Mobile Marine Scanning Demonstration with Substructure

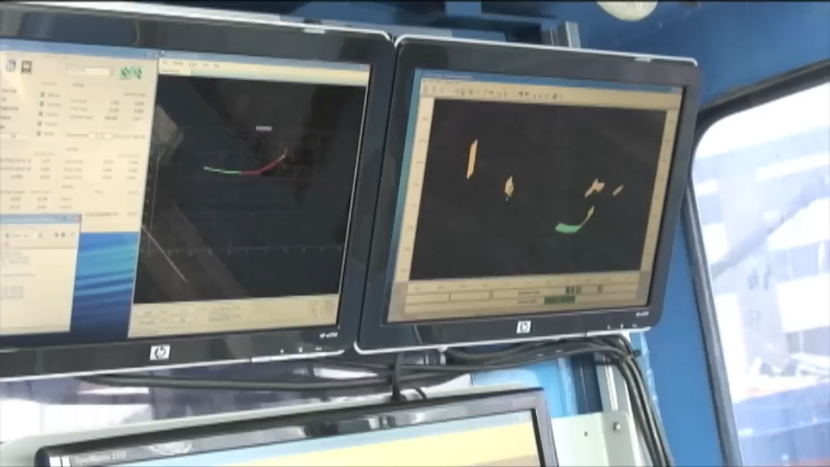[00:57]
but we're just getting the same scan over and over and over and we're not actually moving, so you can see the bathymetry, we're hitting both sides of the pier structure on the one side
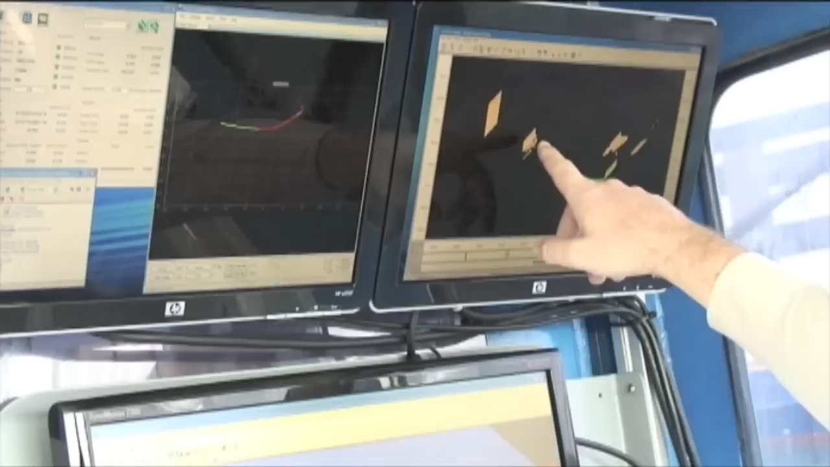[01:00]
and some of the bow pen building structure on the other side of the cove here.
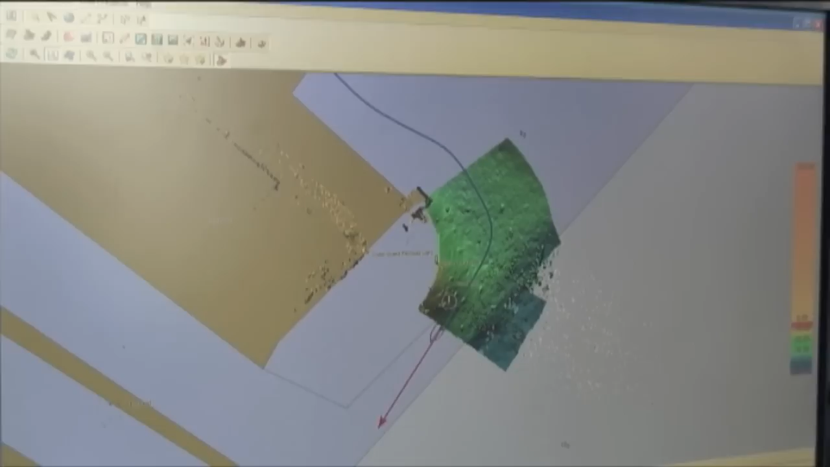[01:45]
there's a lot of shimmering going on right now on a bright sunny day, so you do get some errors.
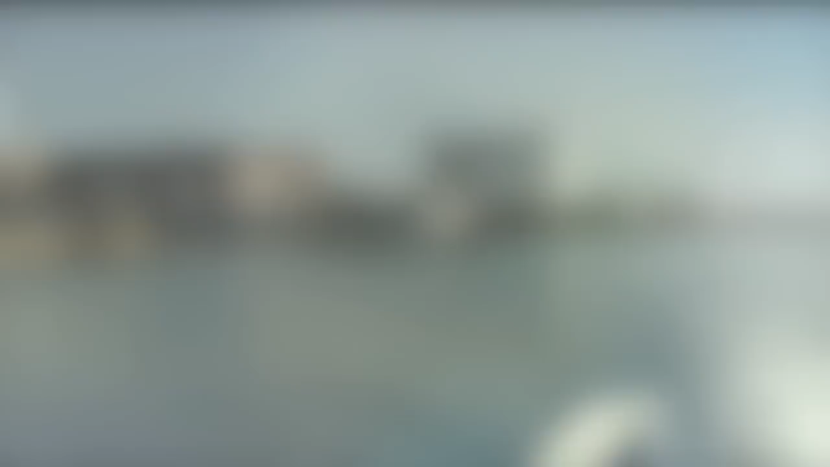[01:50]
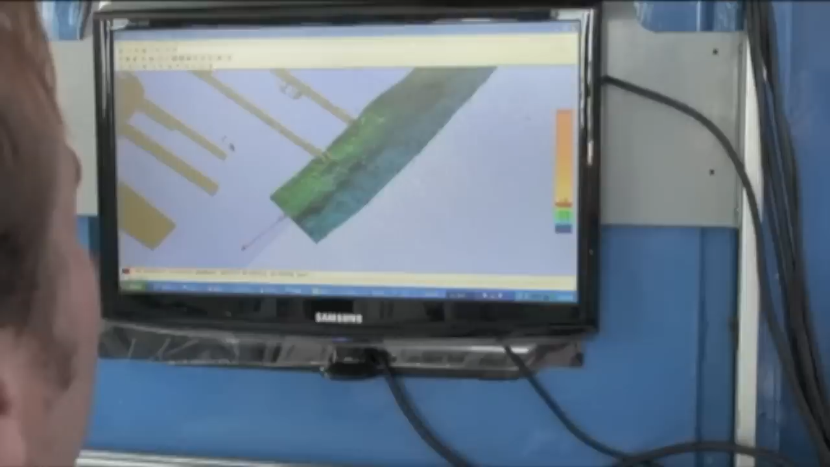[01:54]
Yeah, we're getting huge ambient light problems because it's an exceptionally bright sunny day, the angle of the sun is right, you can see the water shimmering, so you're getting light.
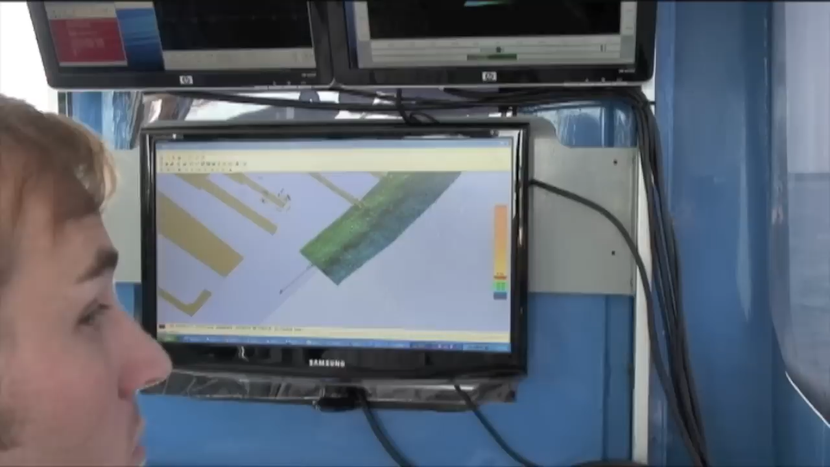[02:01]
And this is, you know, this is all up in the sky actually.